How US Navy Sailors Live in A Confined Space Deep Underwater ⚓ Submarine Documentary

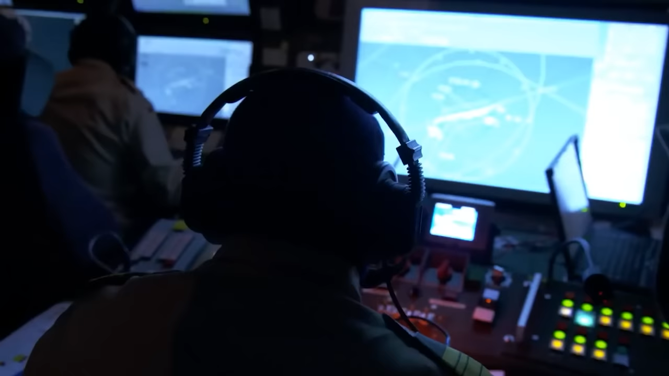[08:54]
the sonar operator is responsible for detecting and tracking underwater targets,
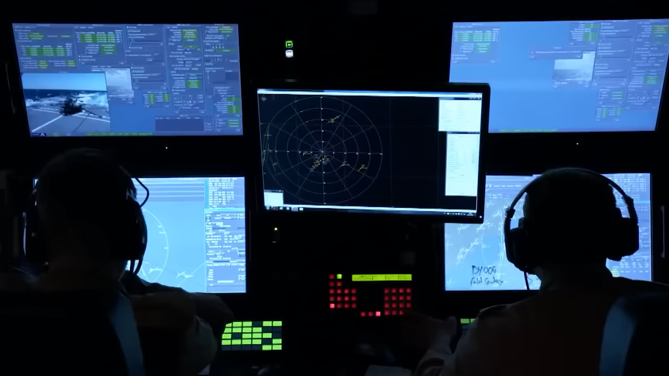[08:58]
such as other submarines, ships, and other vessels.
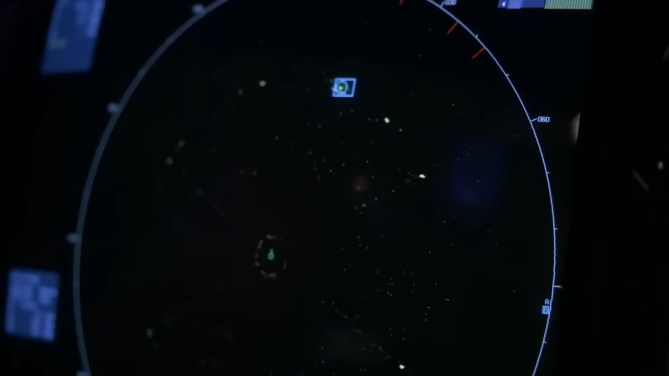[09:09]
Throughout the day, the sonar operator must continually monitor the sub's sonar systems and keep track of any potential targets.